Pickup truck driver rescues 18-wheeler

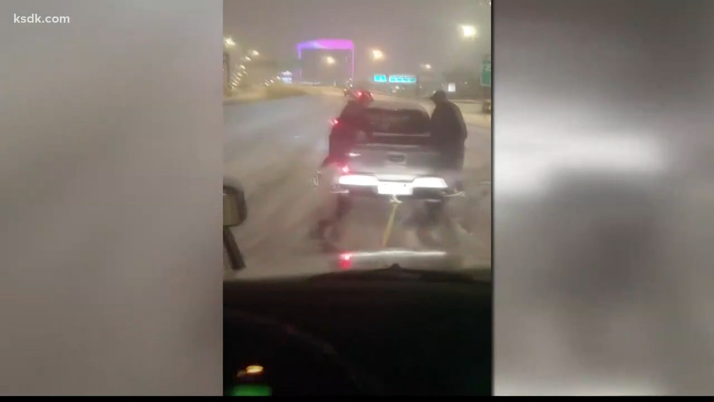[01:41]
He also says not only did that man help him, but he watched as he was going up in the icy interstate. He says he helped several other people as well. Earlier today we caught up with him. He says he just wanted to lend a helping hand.